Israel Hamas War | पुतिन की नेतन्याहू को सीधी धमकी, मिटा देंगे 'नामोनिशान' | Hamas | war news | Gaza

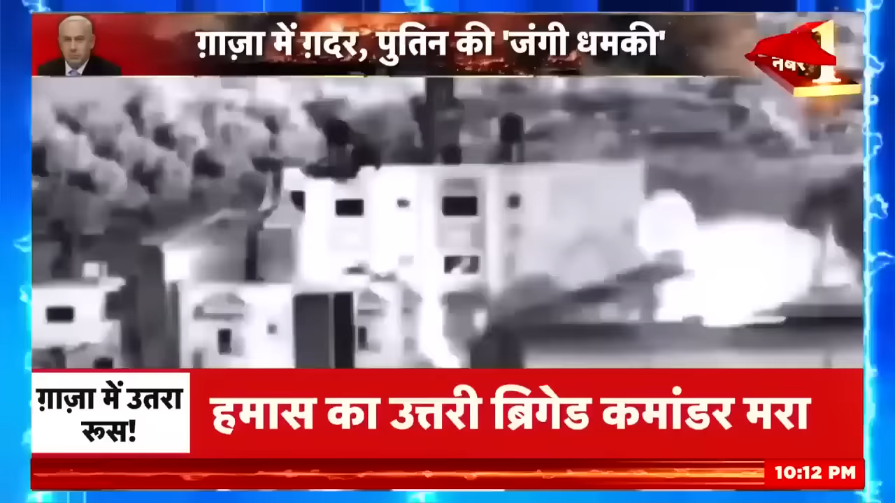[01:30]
ज्रून से सीधा हमला किया है लेकिन इस बीच एक खबर रूस से निकल कर आई है जिसने पूरी दुनिया को सन करकर रख दिया है
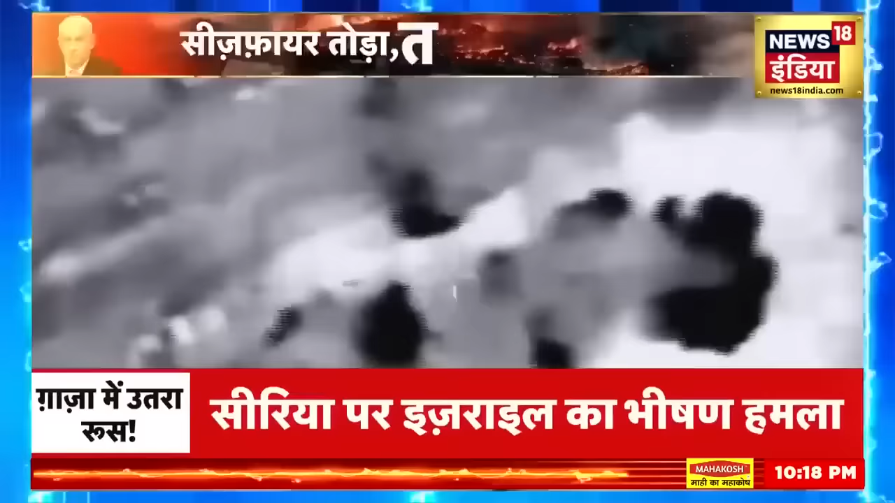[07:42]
हमला सीरिया के डक्षन पश्चमी शेहर दारा के पास सेनिय ठिकानों पर हुआ है जसे लेकर पुटेन पुरी तरहा से बौखला गए है इसलिए उन्होंने इसराइल को सीधी धंकि दी कि अगर गज़ा और सीरिया में इसराइली हमले इसी तरहा से दोबारा हुए तो जंग बहुत भयानक हो जाएगी